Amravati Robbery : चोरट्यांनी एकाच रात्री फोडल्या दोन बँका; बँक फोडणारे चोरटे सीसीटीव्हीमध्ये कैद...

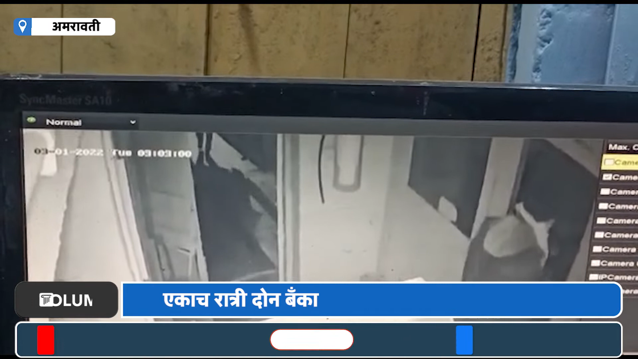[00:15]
बैंक आनी सेंट्रल बैंके मध्य हाथ चूरीचा प्रकार गड़ला याथ CCTV कैमेरे मध्य तीन
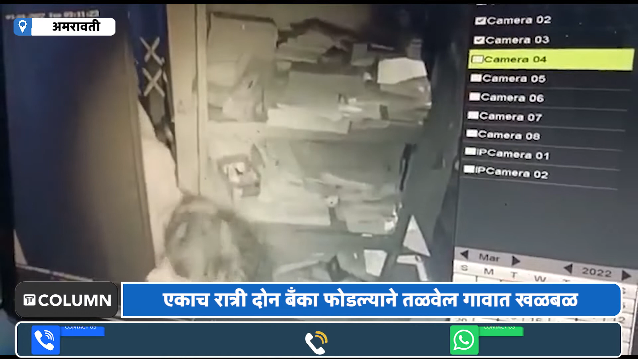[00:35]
चोर्टेन ना आटक करनेचे मोठे आववान पोलीसान समोर आहे पोलीस या प्रकरनाचा
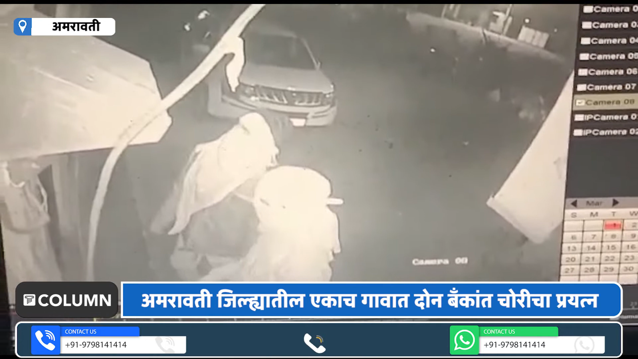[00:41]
तापास करता हैत मात्र एकाच रात्री गावातिल दोन बैंके चोर्टे गुसले ने तलवेल गावात खलबल उडाली आहे CCTV कैमेरे मदे कई जालेले चोर्टेन ना शोद्न्याचा आववान पोलीसान समोर आहे हे तिनी चोर तरू ना सुन तेंचे आपसा तिल बोलने ही CCTV कैमेरे यात एकाईला येता है